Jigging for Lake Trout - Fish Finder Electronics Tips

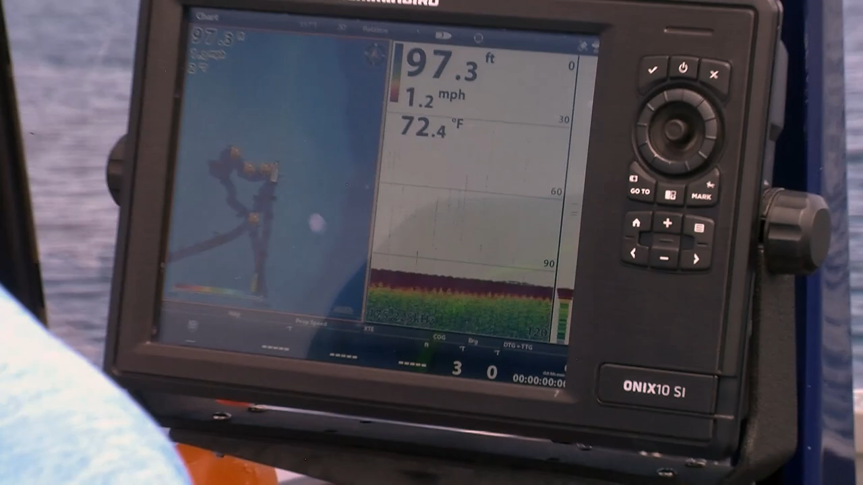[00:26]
On screen: depth 97.3 ft, water 72.4°F, speed 1.2 mph
I'm looking for hopefully are a few marks around the bottom
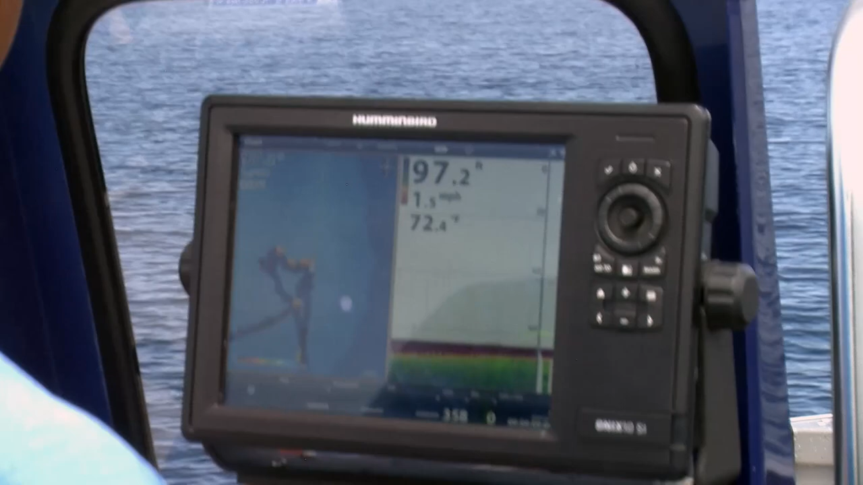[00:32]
and that would indicate you know a small school like we're coming into right now
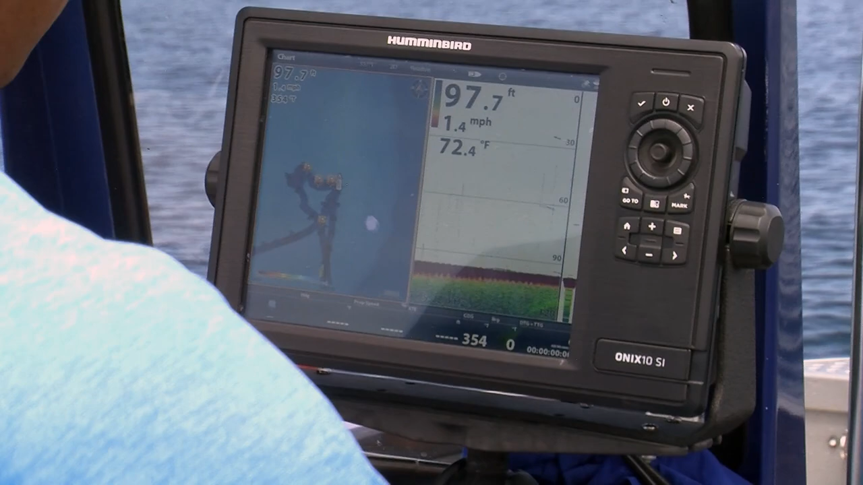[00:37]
On screen: depth 97.7 ft, water 72.4°F, speed 1.4 mph
one
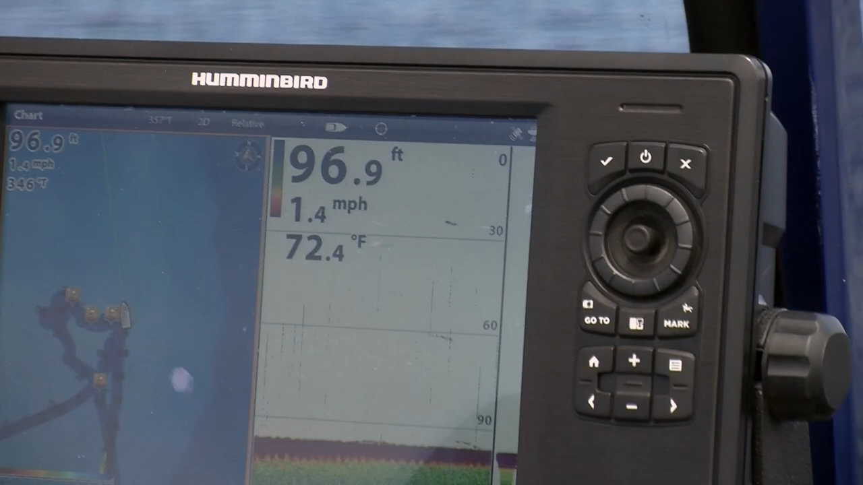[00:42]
On screen: depth 96.9 ft, water 72.4°F, speed 1.4 mph
of the
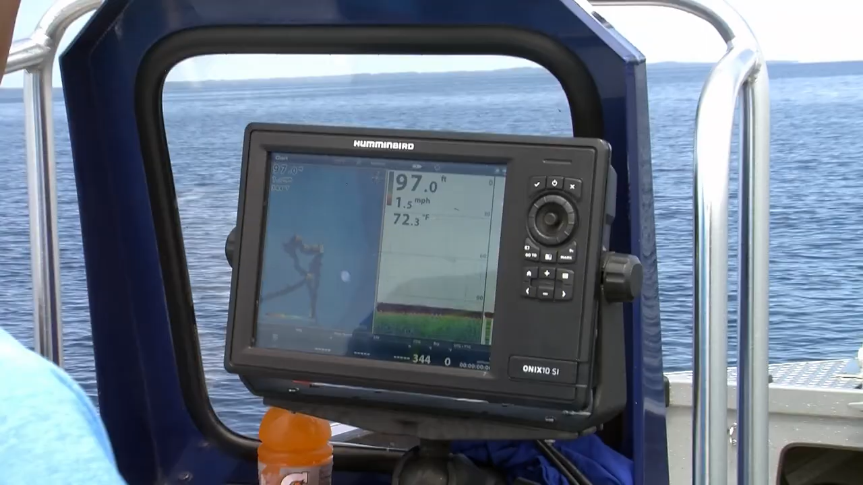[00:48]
On screen: depth 97.0 ft, water 72.3°F, speed 1.5 mph
really key things for me at least on this boat is I've got a graph on my trolling motor and I've got a graph back here and they're separated by 20 feet and what that allows me to do is as I'm moving around on
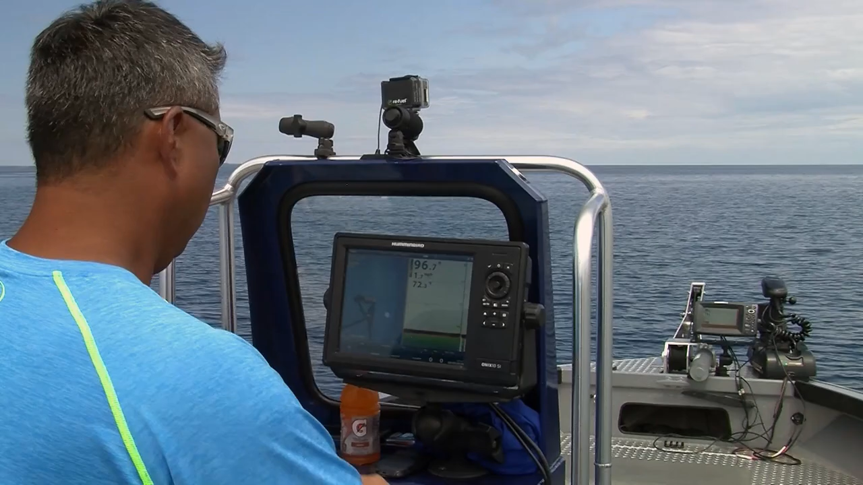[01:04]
this underwater structure if I'm starting to mark something in the front I'll anticipate being able to mark it in the back and then that'll tell me hey maybe there's
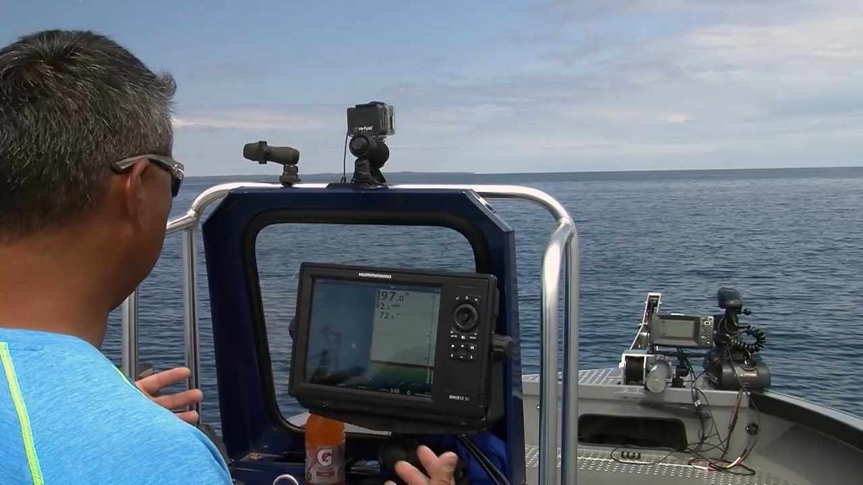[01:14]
a school there I need to stop and fish that so that front graph is really critical to tell me
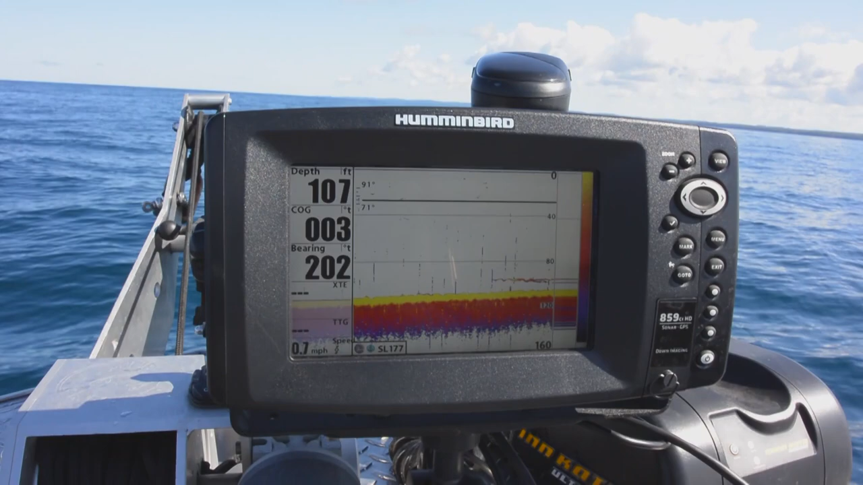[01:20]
On screen: depth 107 ft, speed 0.7 mph
what's coming up so that I could try and position the boat perfectly in between what I'm marking
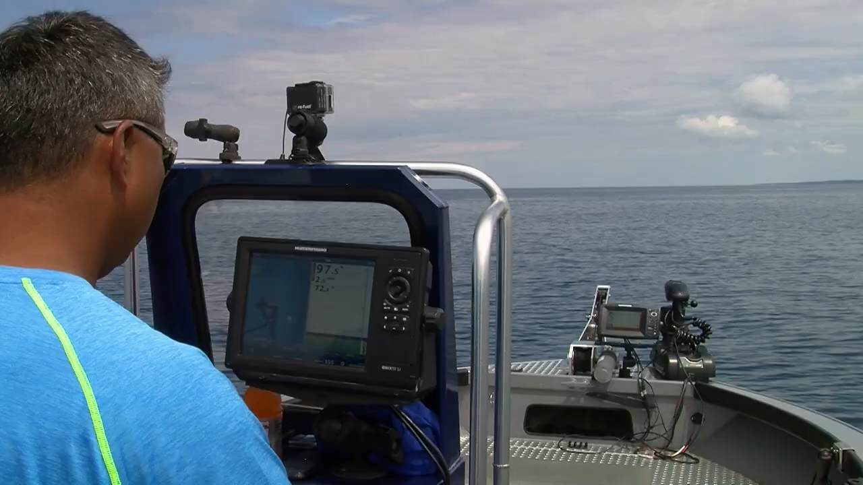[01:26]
here's a school up front on the graph so I'm going